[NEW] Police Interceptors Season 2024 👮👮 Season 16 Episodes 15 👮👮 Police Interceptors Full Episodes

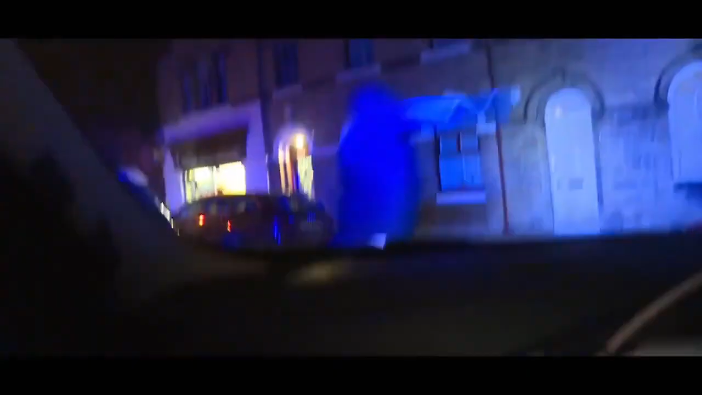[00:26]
Contact, standby. On target with their firearms unit.
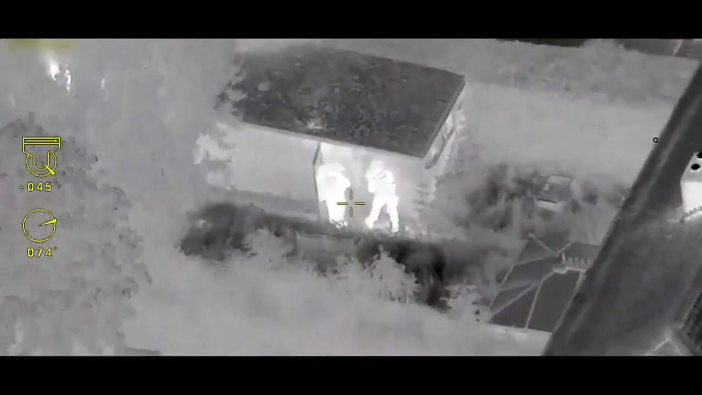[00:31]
There's no hope for you to see them! In the air with their eye in the sky.
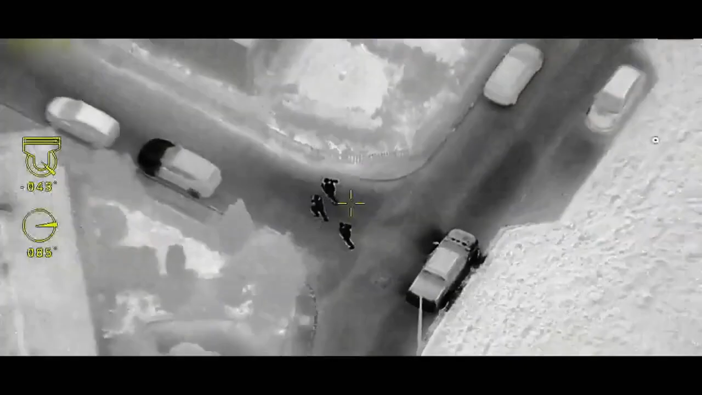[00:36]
Off and running. This is the front line in the fight against crime.
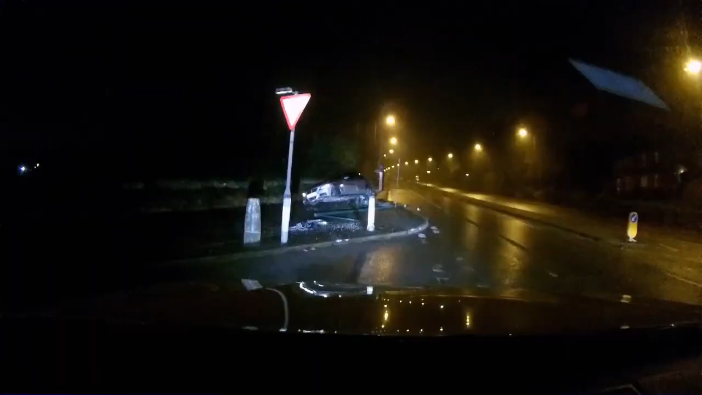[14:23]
Chris inspects the wreckage, and this wise interceptor has a good idea as to the cause of the accident.
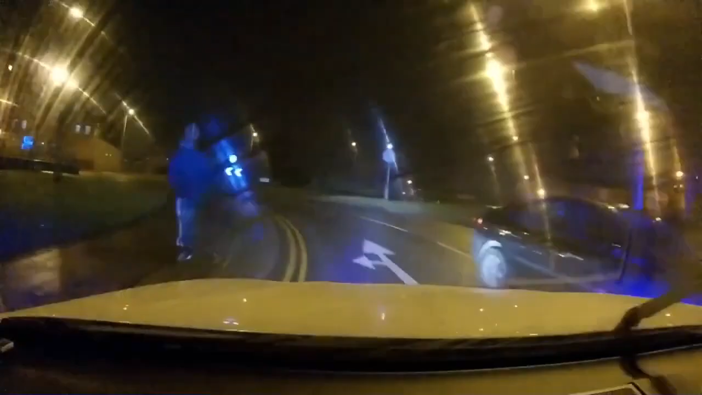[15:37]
Go get him. The suspect walks away from the car, but Tom is onto him in a flash.
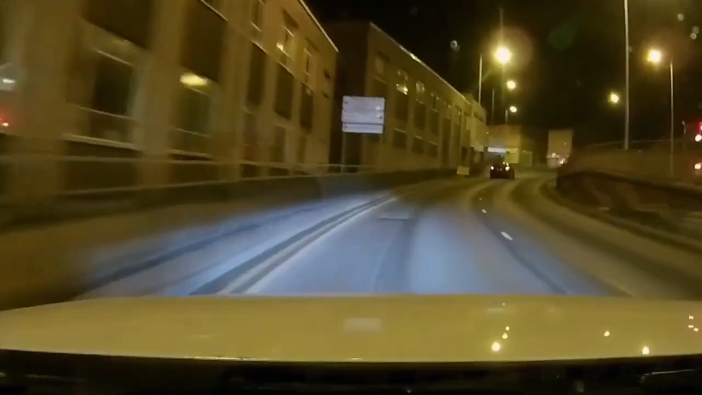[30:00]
Coming to lights as we speak. The Audi pulls up at the red light. Bobo now has fellow interceptor Andy Howarth behind them. Come around and get it now, mate.
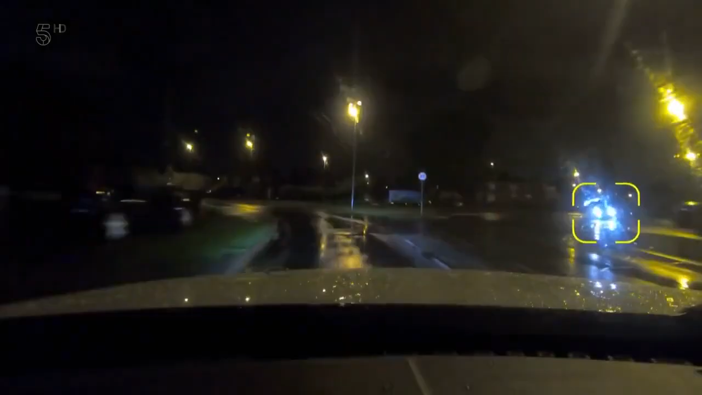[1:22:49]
Yeah, 6-1, we're behind the Suzuki Ignis, vehicle failing to stop. Having been given the slip once on these roads, Chris reckons he knows Houdini's M.O. He should go to Fryston Woods, we need somebody to Fryston Woods, but somebody get to Fryston Woods ASAP, please. To lose a Suzuki once could be regarded as a misfortune. It's left, left, left onto Kendall Drive. To lose it twice would be carelessness. Stand by, we're still on the green.
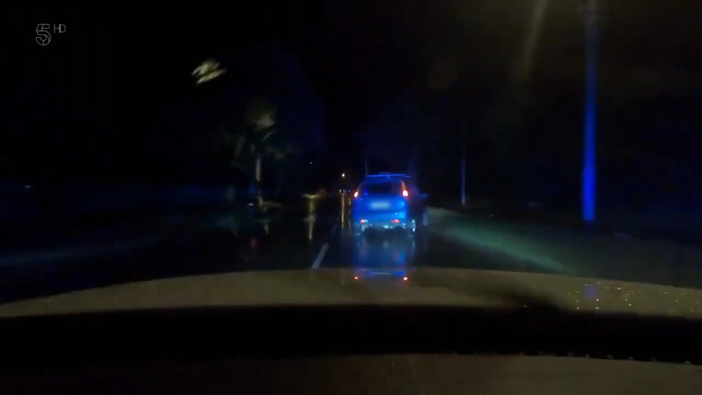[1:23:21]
Just hold on, it's going off-road. It's going off-road at the green into the woods. The boys' Beamer 3 Series is no off-roader, but Interceptors don't give up that easy.
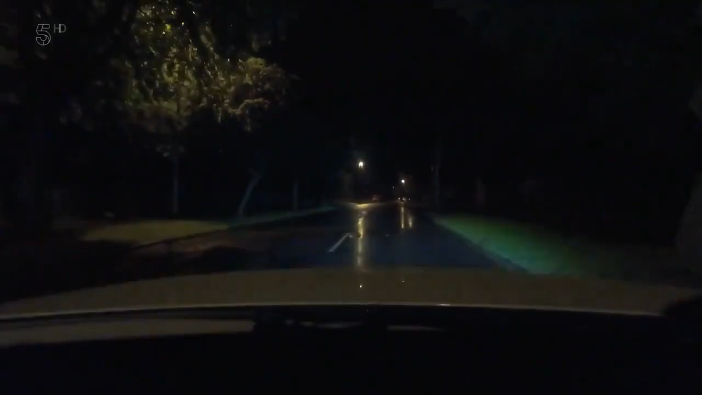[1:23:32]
The thing is, he could just leave it parked in the woods. We'll go for a walk and see how far it is.
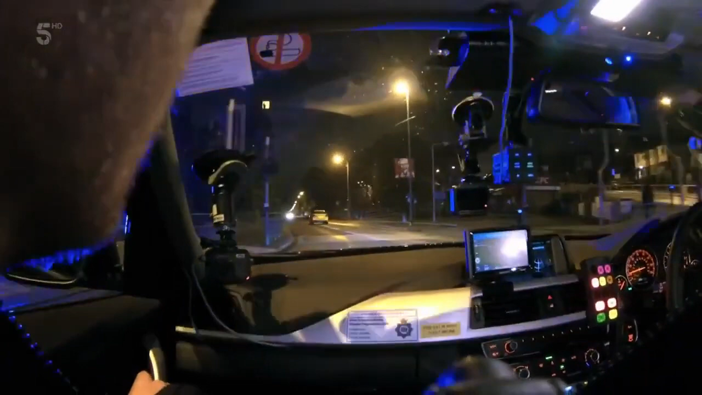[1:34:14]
Still lights out, the Audi careers the wrong way down the main road. But this is Jaffa's patch and quickly plots a course to intercept. X-ray Romeo 6-1, I'm behind it again now, right side of the carriageway towards Mike's carpets.
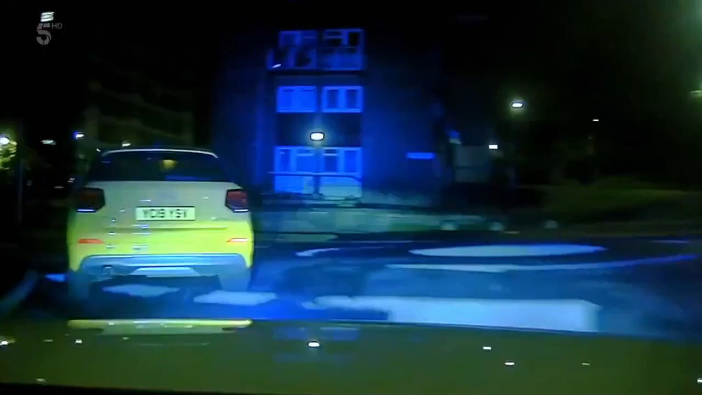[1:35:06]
One white male occupant shaved head, tattoo on the right side of his neck, and it's right, right, right. Is it still right,
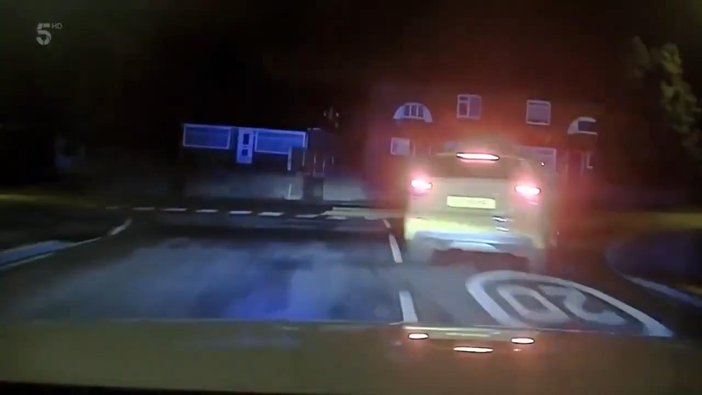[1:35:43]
It's right, right, right. Who won't be thrown off by riding the brakes. These brake checkers. Or booting the accelerator. We're still in gear, we're 30. So, he tries the scenic route. This is going off-road, it's going to be decamp, I think.
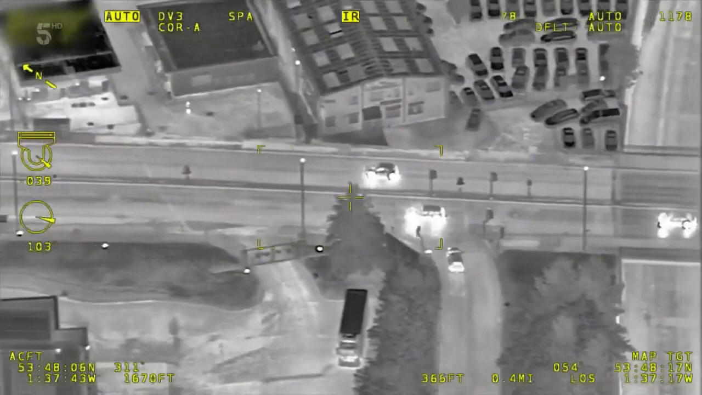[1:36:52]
Once again, the wrong uns on the wrong side of the road. So it's
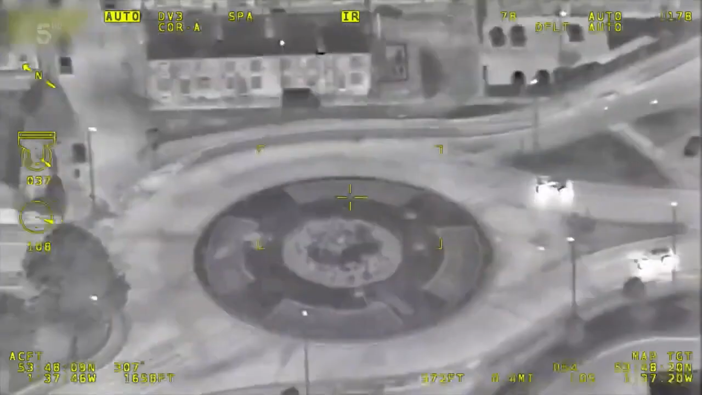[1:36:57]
roundabout, wrong side, and he's taken second.
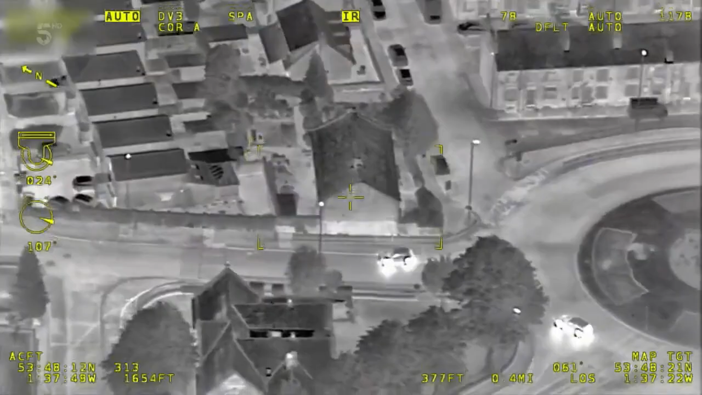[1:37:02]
Whilst he's got four wheels, it's clear this driver isn't going to stop. 6-2, so I'm straight through the guys. But this pursuit has a sting in its tail.
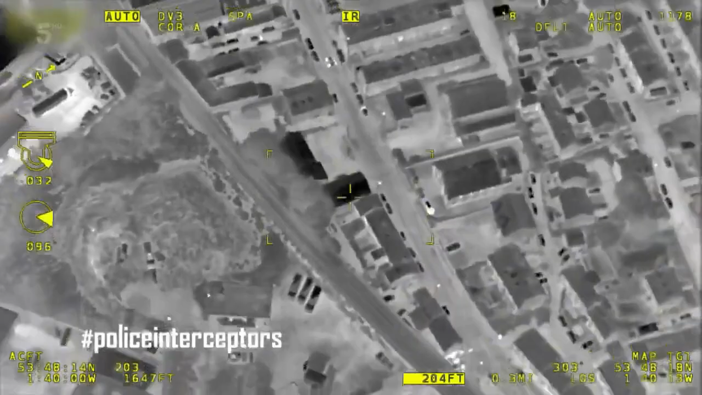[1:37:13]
Wait, continue on back in the road. It's coming towards you, I